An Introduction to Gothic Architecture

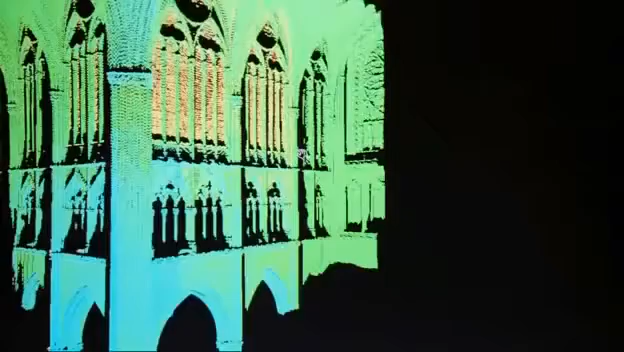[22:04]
It's a highly accurate 3D model, a virtual cathedral.
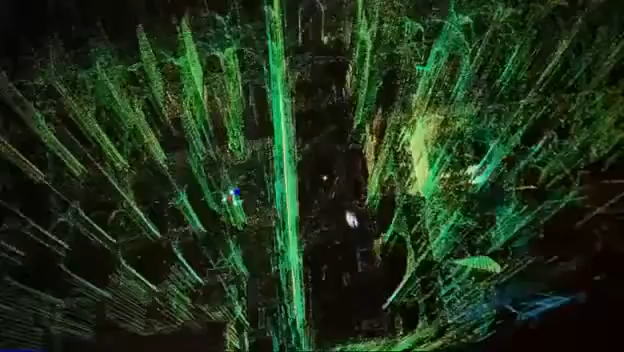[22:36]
This is a whole new tool to understand exactly what's going on.
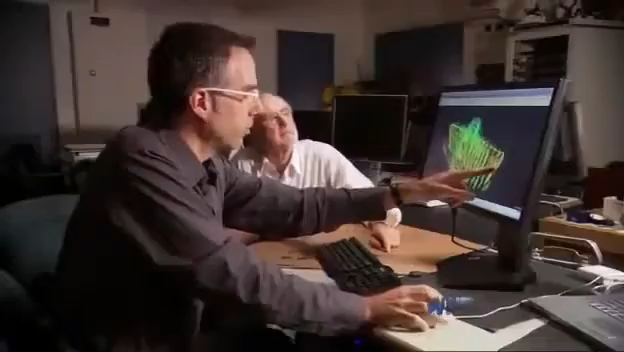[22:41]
Isn't that a wonderful view to see? They zero in on the central columns to look for signs of damage.
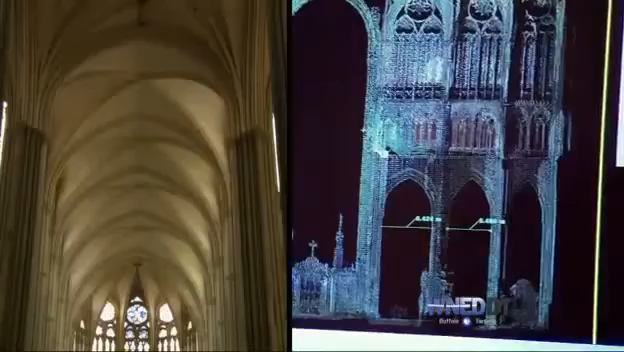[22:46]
We can measure the distance, the different levels of elevation. So we'll start at the base level.
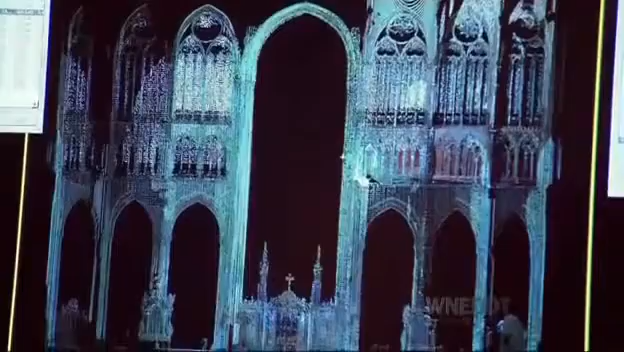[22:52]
They measured the distance between the columns at three levels. If the columns are straight, the distances should be the same.
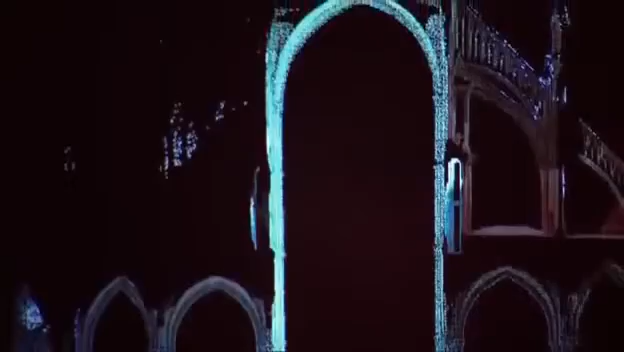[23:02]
So we'll take a measurement at the lowest point, 11.6 meters. Good.
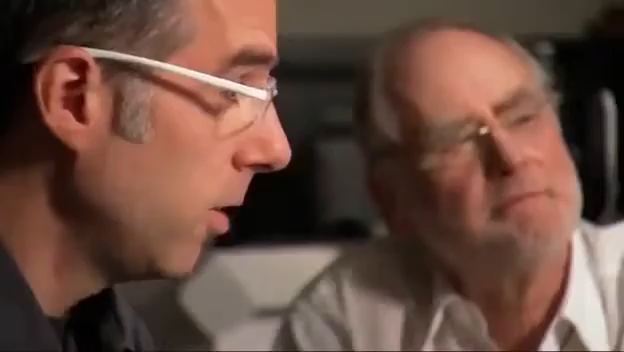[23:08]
So that's our basic measurement. If we go three meters above, we get 11.5 meters.
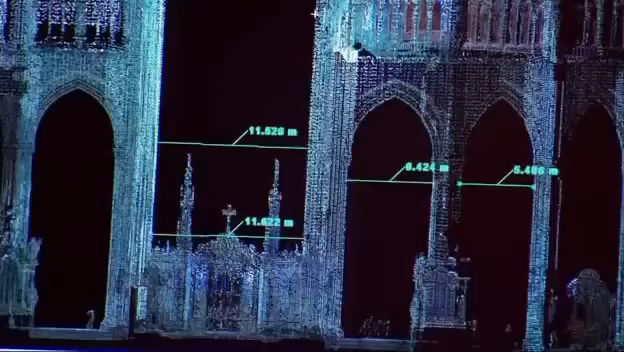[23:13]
So we're dealing with 10 centimeters. That is considerable. That's a considerable distance. Right away, the model shows the stone columns are not straight.
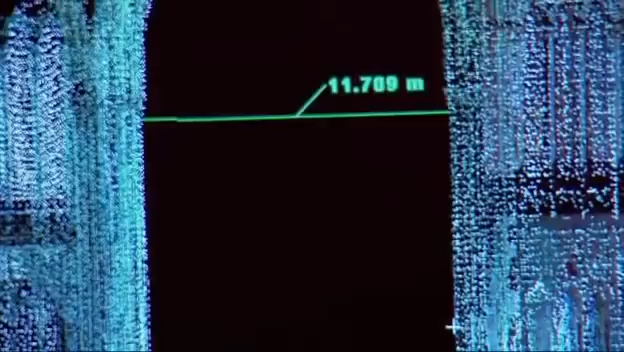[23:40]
Wow. So we're dealing with fully 20 centimeters difference.
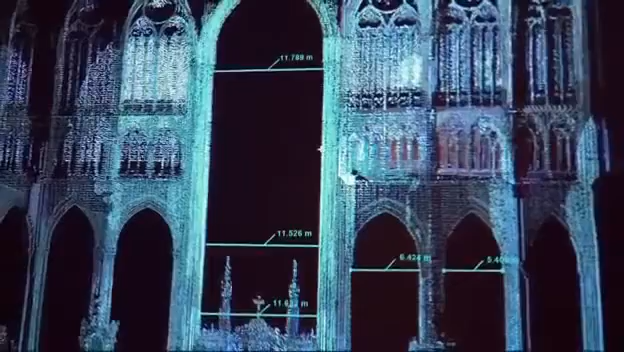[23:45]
The laser model reveals the columns are moving in two different directions,
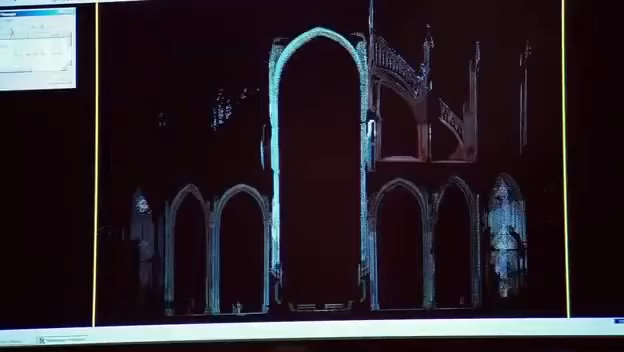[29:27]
Their 3D model immediately reveals a critical error. The exterior flying buttress is not in the right place.
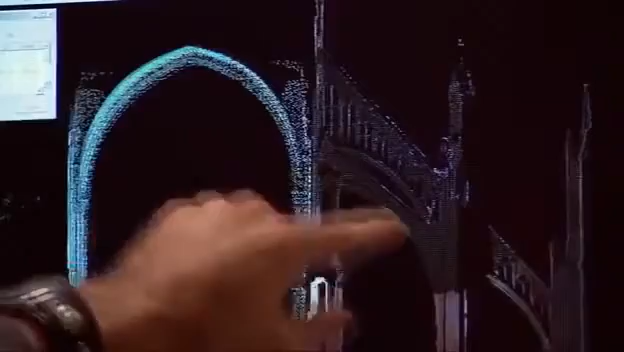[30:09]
That is, it's solid. It's massive. It's structural. Yeah, it's a prop. With new buttresses in place, the medieval builders stabilized the upper wall.
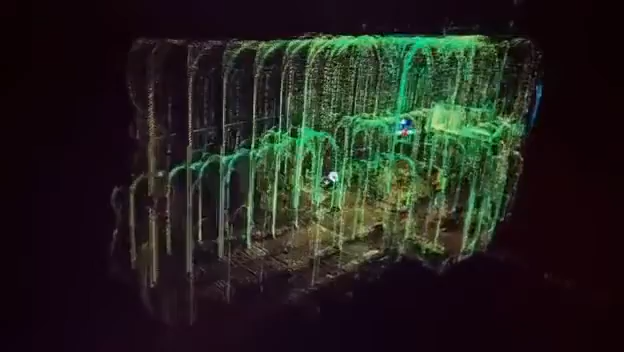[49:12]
Let's see if we can choose one of the keystones and drop a line down to the floor.
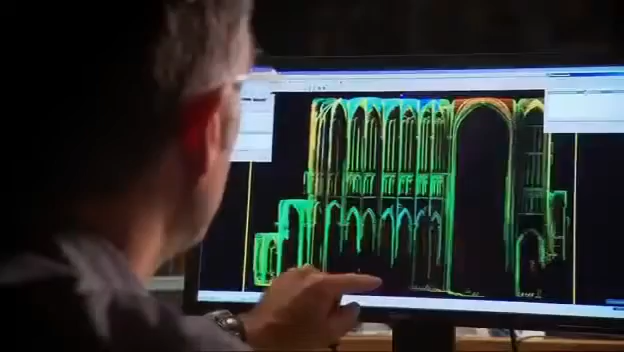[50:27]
So we're going to take a point here and down on the floor below. They measure the height.